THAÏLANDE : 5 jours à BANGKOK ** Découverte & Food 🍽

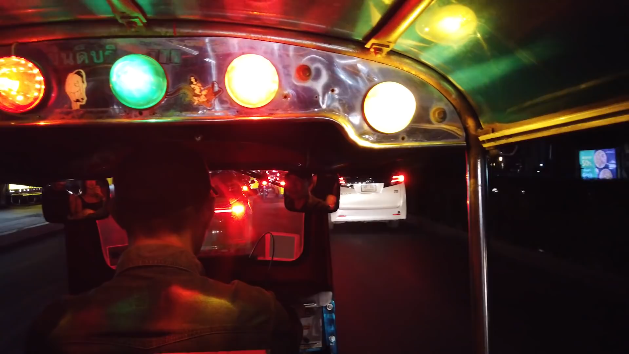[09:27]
D'ailleurs, il faudra m'expliquer le concept des feux de 10 minutes.
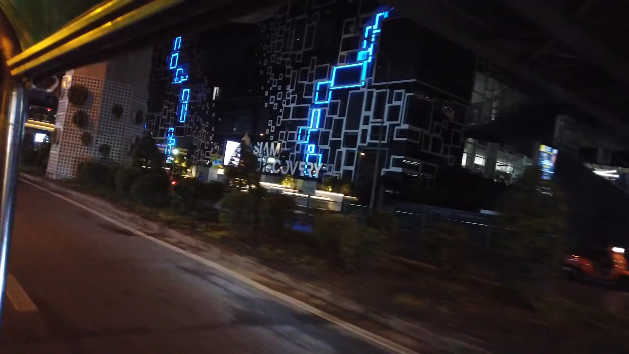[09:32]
Je vous jure, les feux rouges à Bangkok, là-bas, durent une éternité. Les mecs sont d'une patience, c'est hallucinant.
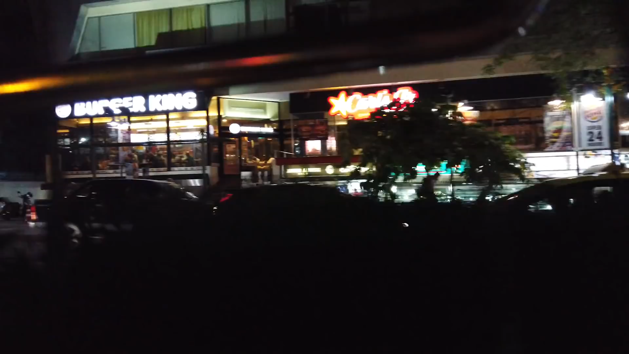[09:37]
Donc on a testé le tuktuk, et c'est assez rock'n'roll. Les mecs conduisent comme des dingues.
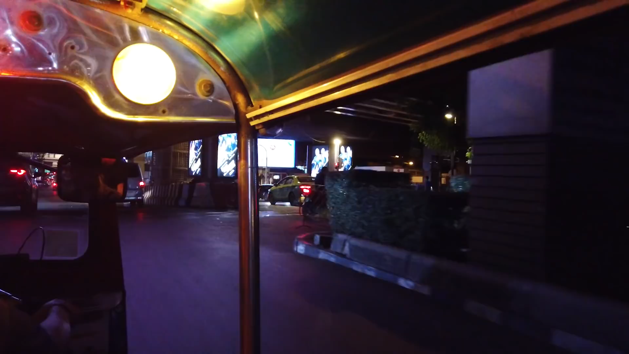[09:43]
Et bonjour, la cure de peau d'échappement. Donc c'est pas franchement le meilleur moyen de transport. Le métro est quand même plus agréable, mais c'était bien marrant quand même.